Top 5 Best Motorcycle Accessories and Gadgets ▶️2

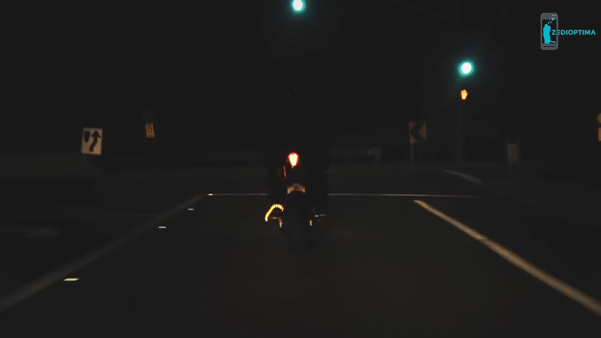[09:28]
Illuminating the rider increases visibility and is one step closer to keeping you alive.